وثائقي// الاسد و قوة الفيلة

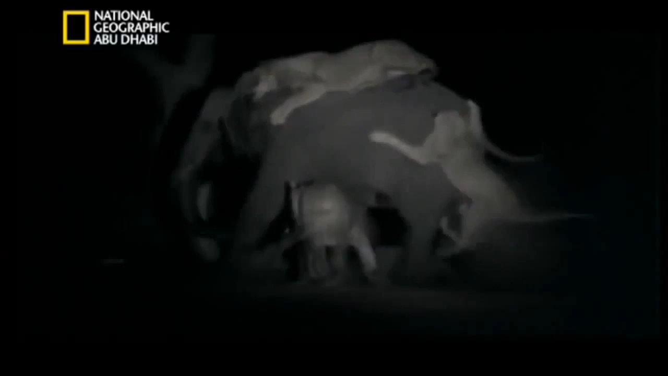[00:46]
هذا الشيء نادر الحدوث ومن الصعب تصديقه، لكن هذه الكائنات عليها أن تجد طرقاً جديدة كي تبقى على قيد الحياة.
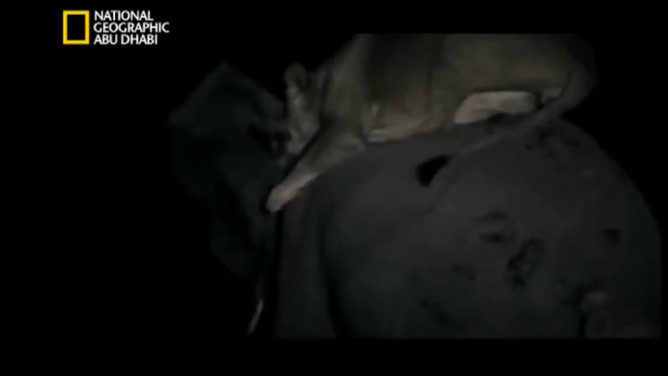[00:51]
هذا ما سنشاهده في هذه الحلقة من الأسود والفيلة في ألد الخصوم.
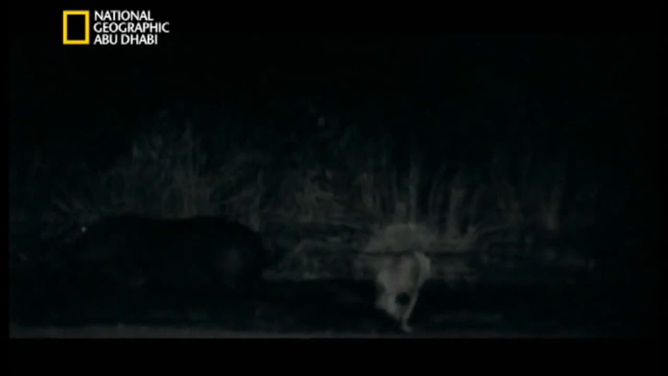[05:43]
لها اختبار قدرتها الليلة أمام سحر هذه الوحوش الضارية التي تشق طريقها عبر الظلام.
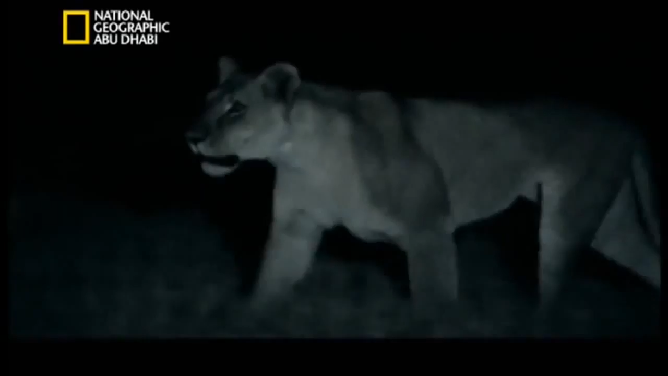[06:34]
ما زالت تحركاتها غير منسقة، إنها مجرد أشبال تلهو. لكن عندما يصل الإخوة الكبار تتغير اللعبة.
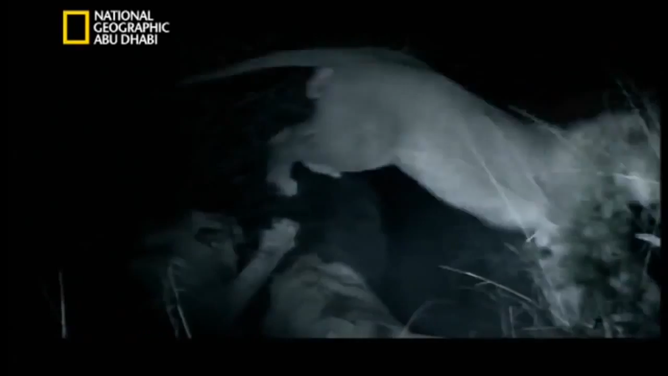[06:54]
هنا بالتحديد بدأ كل شيء على الأرجح. هذه المغامرة العظيمة، هذا التغير الذي طرأ عليهم وجعل حياة هذه الأسود تتخذ منحنى آخر.